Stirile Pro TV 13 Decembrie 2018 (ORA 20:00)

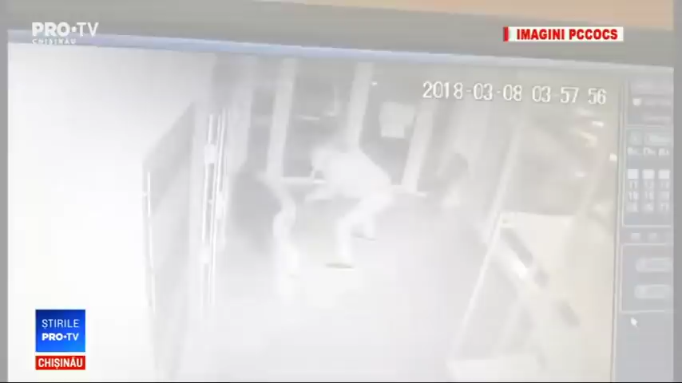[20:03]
Ia banii din interior și pleacă. Bărbatului au trebuit doar 30 de secunde ca să comită furtul și să se facă nevăzut, spun procurorii.
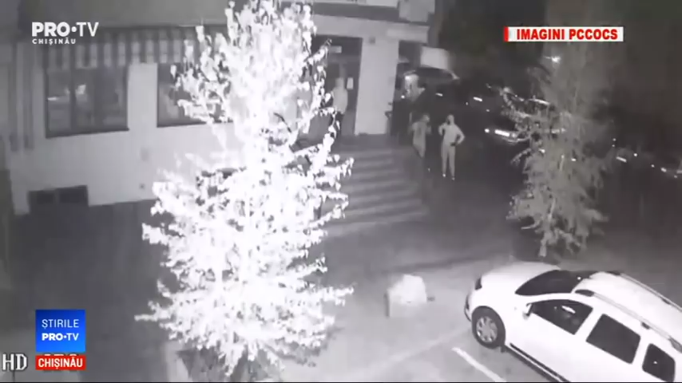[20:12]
Într-un alt filmuleț publicat de oamenii legii se vede cum patru indivizi cu cagule pe cap forțează ușa unei clădiri, intră în interior, iau terminalul în spate și fug cu tot cu el de la fața locului. Poliția spune că făptașii au dat lovitura și la o casă de amanet din capitală,